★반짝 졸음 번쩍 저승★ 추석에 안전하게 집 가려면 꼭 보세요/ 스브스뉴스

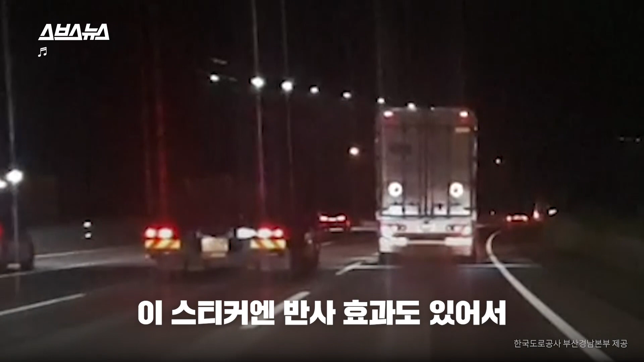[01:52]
이 스티커인 반사 효과도 있어서 어두운 밤에는 전조등 빛을 받아 더욱 초롱초롱하게 빛나 우리 운전에 도움을 줍니다.